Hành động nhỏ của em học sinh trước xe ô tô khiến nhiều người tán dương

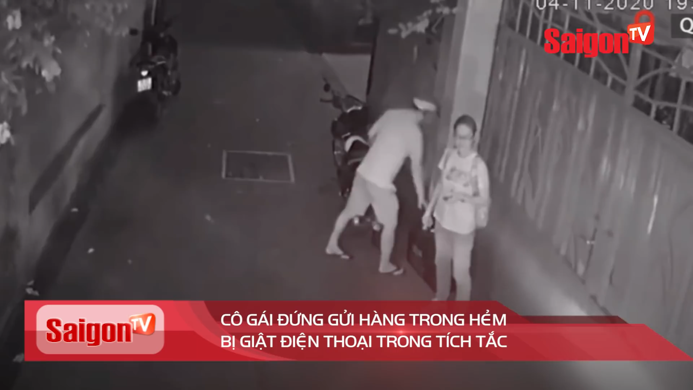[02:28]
Đoạn clip ghi lại cảnh một đôi nam nữ đứng trong hẻm 209 đường Nam Kỳ Khởi Nghĩa chờ gửi hàng cho tài xế Một
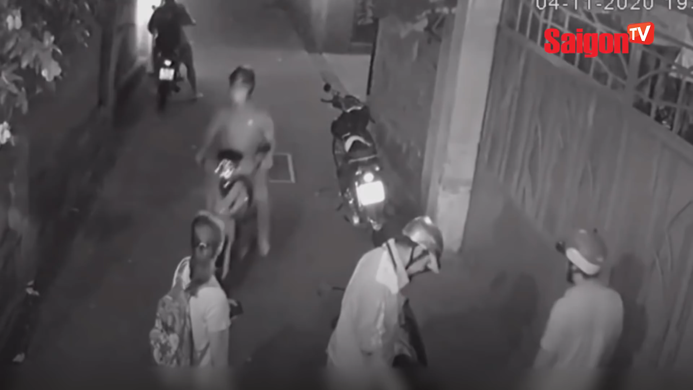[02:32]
thanh niên chạy ngang dẫn điện thoại của cô gái rồi tẩu thoát Nạn nhân đuổi theo nhưng không kịp, điện thoại mất trị giá khoảng 25 triệu đồng Vụ cướp diễn ra trong khoảng 10 giây được camera an ninh
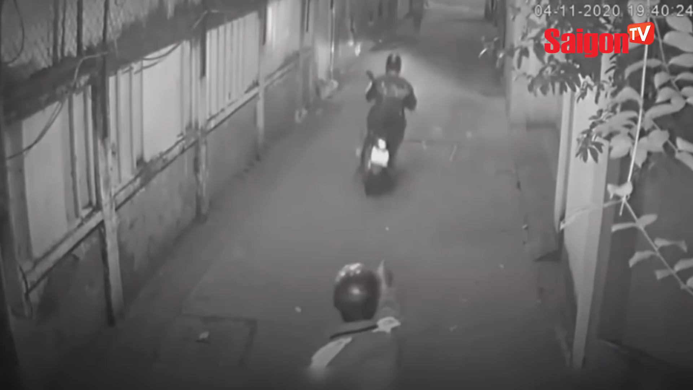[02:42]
ghi lại Hiện nạn nhân đã trình báo cho công an và cung cấp hình ảnh để truy bắt nghi phạm Clip ghi lại mèn trầm điện thoại trong một hiệu thuốc Một nam thanh niên đội ngũ bảo hiểm bịt khẩu trang